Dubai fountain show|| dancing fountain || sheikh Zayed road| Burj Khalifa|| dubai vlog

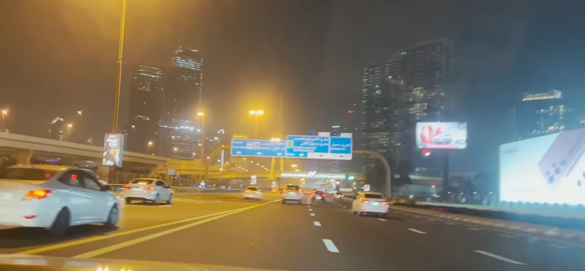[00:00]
Hey guys, welcome back to my channel. So if you're new to this channel, hi, this is our friend Sheikh, and I would really be happy if you take a moment and subscribe to my channel below. तो मैं इस वीडियो में आपको बताने वाली हूँ, ये थोड़ा सा ग्लिम्स है शेख जायद रोड का. हम दुबई की टूर बताने वाले हैं आपको पूरी, तो आइए देखते हैं. और ये ऑन द वे का मैं निकाल रही हूँ, और वीडियो में आगे आगे आपको मैं दिखाऊंगी, दुबई मॉल दिखाने वाली हूँ बाहर से पूरा. और आपको इसमें बुर्ज खलीफा दिखेगा, प्लस आपको फाउंटेन शो भी पूरा दिखेगा, और